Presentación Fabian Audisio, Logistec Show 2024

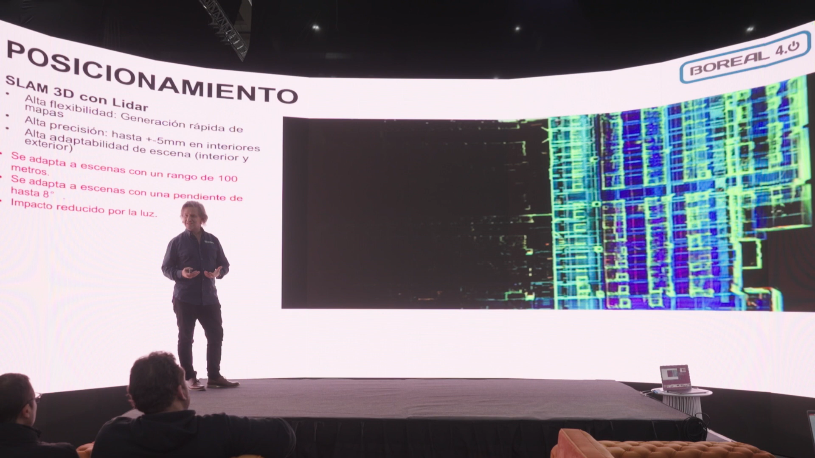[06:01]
esto que suena un poco loco es la visión que tienen las cámaras que el robot tiene instalado y cómo va armando el mapeo por dónde moverse. ¿Cómo trabajan la mayoría de los robots de movimiento?
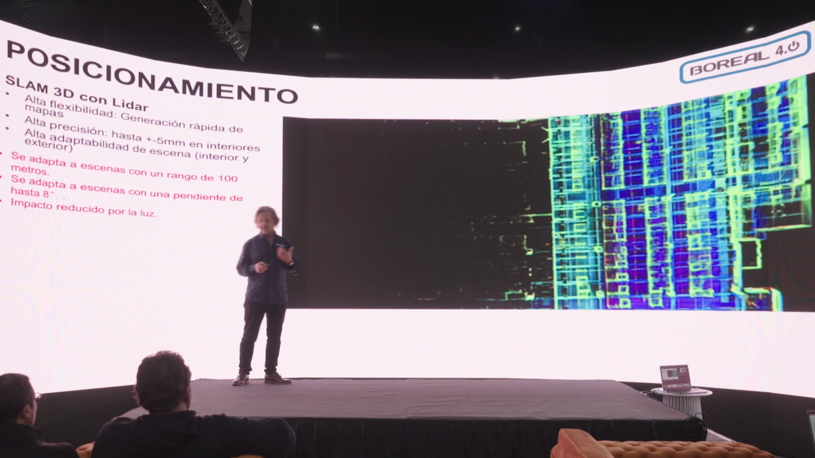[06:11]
Trabajan con una tecnología que se llama LiDAR, que es una tecnología láser, que trabaja con un concepto de radar y va armando una geografía en tres dimensiones, y de esa manera logra ubicarse y logra navegar.
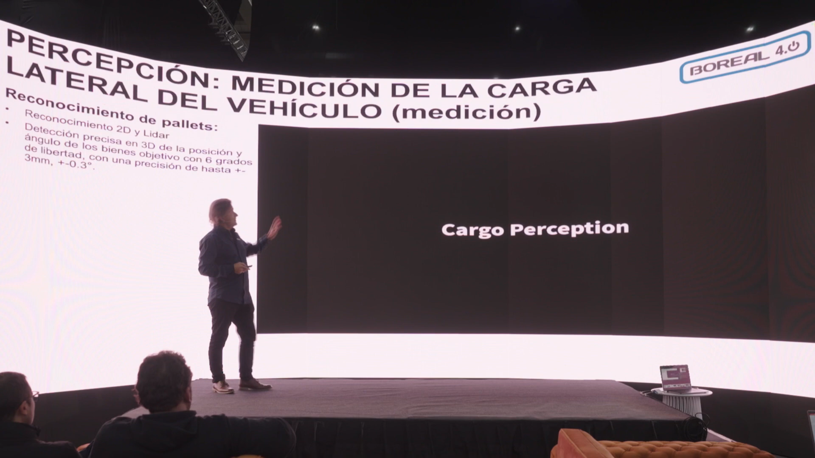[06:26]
Y el otro tema es, qué es lo que el robot percibe y cómo va a lograr tomar un pallet.
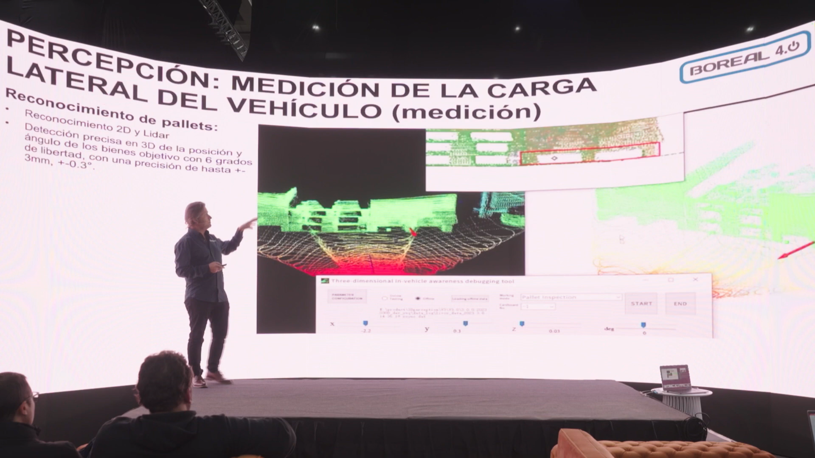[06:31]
Entonces, los robots tienen sensores láser en las uñas, pero tienen también cámaras para lograr tomar el pallet de manera adecuada y correcta.